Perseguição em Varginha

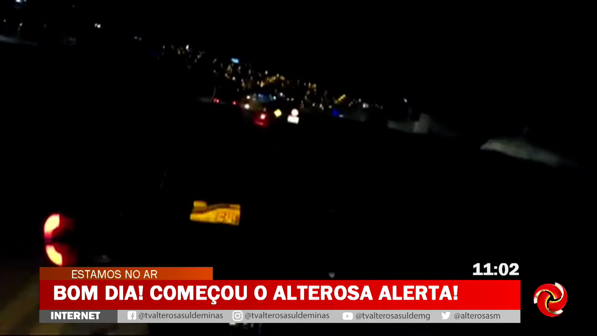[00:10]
você tá acompanhando, olha só a noite de ontem, olha o que aconteceu na cidade de Varginha, 11 e 2, a polícia em cima, pega,